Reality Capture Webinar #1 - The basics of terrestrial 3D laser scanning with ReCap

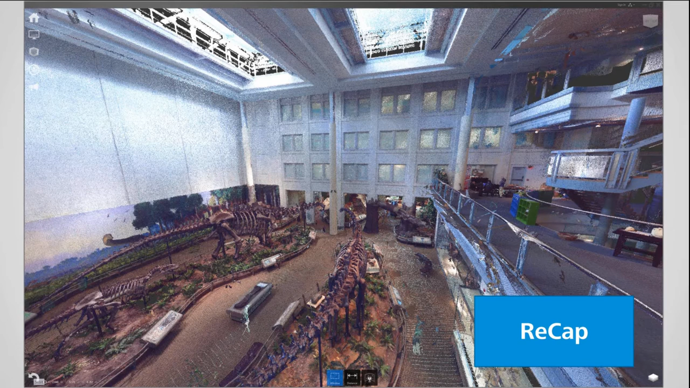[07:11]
Now, important note here, ReCap is dealing with point clouds. So these are a bunch of measurements. As opposed to meshes, which is another form of geometry-based representation. But with point clouds, ReCap can visualize. So you can look at the data. You can edit. So I can crop. I can remove. I can delete. I can highlight. I can measure. Take measurements from any number of locations.
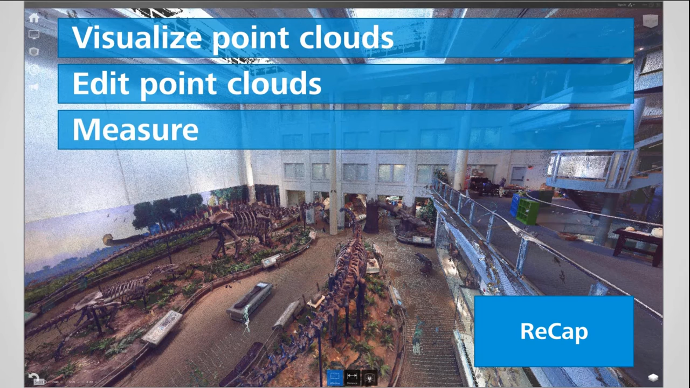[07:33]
Point to point. Tag and link. I can create notes in the data. Artifacts for objects that I would want to maybe have somebody else take note of. I can mark those up. And I can also provide embedded information. So if there's associated Wikipedia or other articles that maybe want to be brought in with the data, you can bind those together.
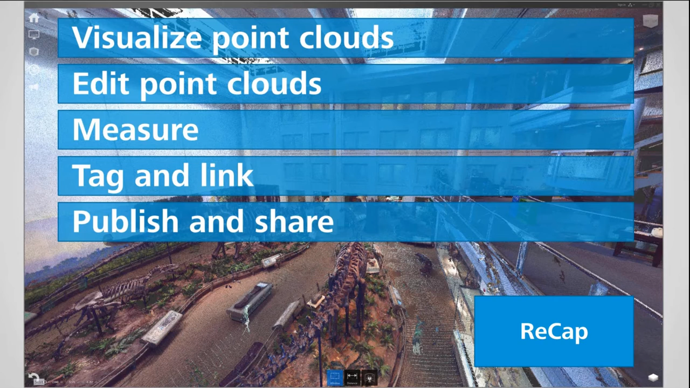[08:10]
And finally, you can publish and share. So you can promote this data or push this data to the web and provide links to all your project collaborators. And most importantly, the data is used as a preparation step for use in the entire,
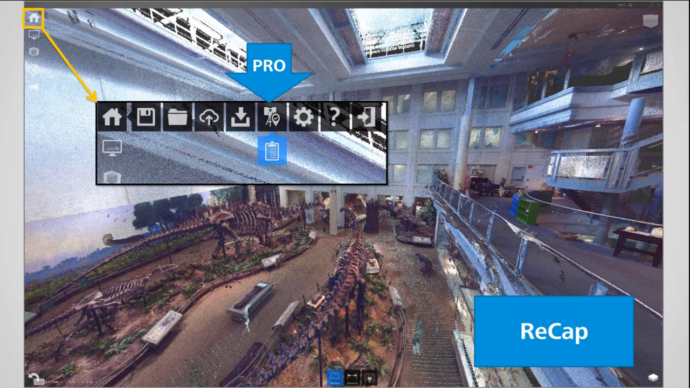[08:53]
And what Pro does, I'll address here in the next section as we begin to talk about laser scanning. So if you're not familiar with laser scanning, this is to sort of educate you on the sort of three classes of scanners, because they cover three sort of distinct ranges. The one we're going to focus a lot on and talk about is the terrestrial. So this is your sort of tripod-based handheld scanner. They can go anywhere from 15 to 30-some pounds.
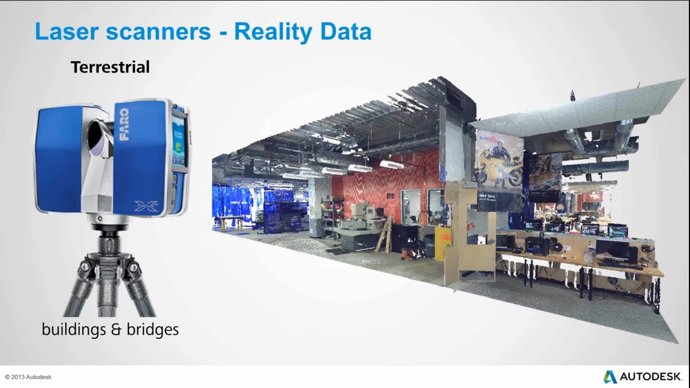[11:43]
So coming back to ReCap Pro and why this matters, traditionally with these scanners, you don't just take one scan. So here's an environment. And if I want to scan this, I'm going to have to place the scanner and move it around.
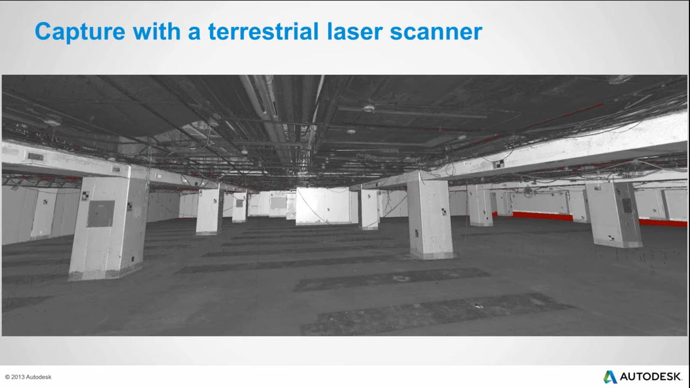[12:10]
To do that, I set up these targets. These targets. These targets are going to be sort of anchor points to tie one scan into another. And so the process would be I come in. I drop my scanner. I take a scan from this perspective, but I can't see around columns. So I will move the scanner from one point to another and take another scan. And then once that's done, I'll move it to another point and take another scan and repeat the process until the entire area or
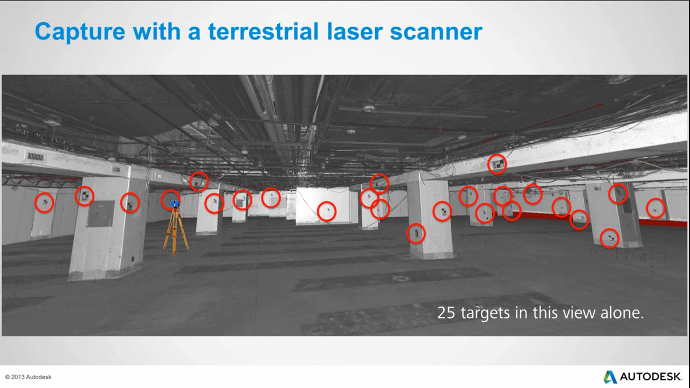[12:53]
volume of what I want to collect is taken. Now, setting up these targets, as you can already take a hint, is pretty tedious, especially when you're dealing with very complicated environments. And so that is what ReCap Pro does. It provides the ability to tie these scans together, which is known as registration, into a single coordinate system and do it without having to set up targets. That said, you can use targets to specify a survey control, is what we mentioned here. But for the process of registration, it's not necessary.
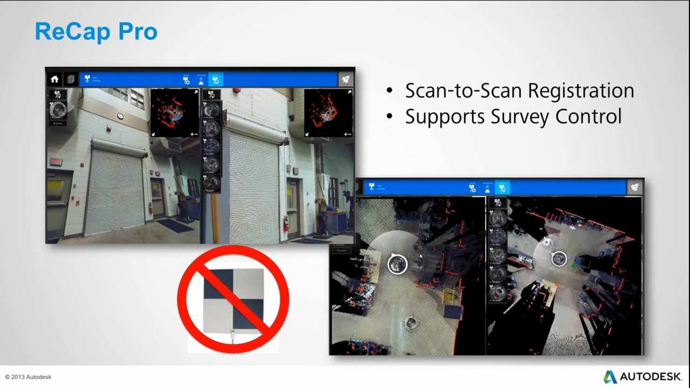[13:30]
Now, I'm not going to go into the details of registration. That will be reserved for, I believe, the next webinar. But there is a tremendous time savings when it comes to this process. So let's step out and review the whole workflow for those, again, who are unfamiliar with scanning and how it is introduced into the HERO portfolio. So you take laser scans. You get multiple of those. You can view them individually with ReCap, but you combine them into the same coordinate system with ReCap Pro.
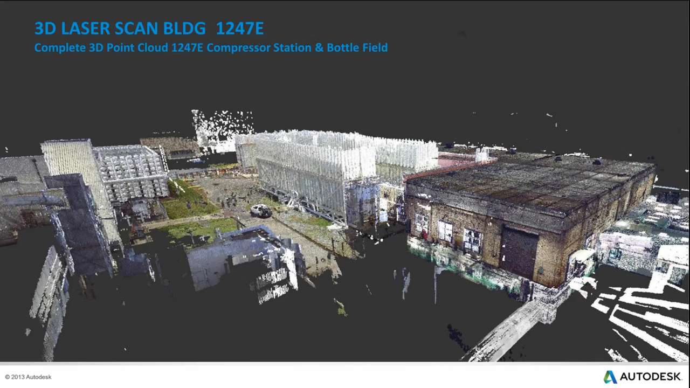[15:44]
Internally, you know, here's a comparison of what you would get with a photograph to a colored point cloud.
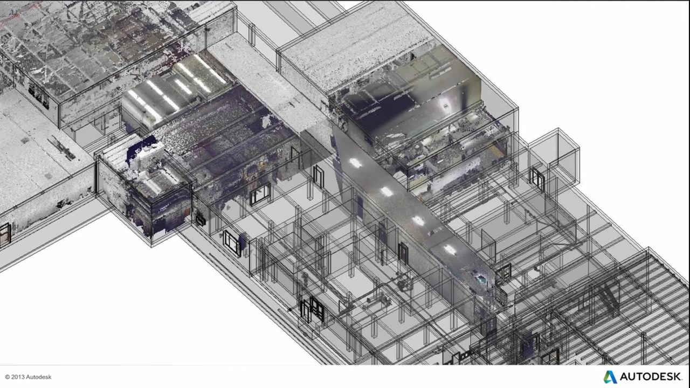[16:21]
So they're taking this point cloud and they're converting it into a Revit model, in which they're going to, from there, do their design and new layout. They're also bringing it into AutoCAD and creating floor plans from the data as well,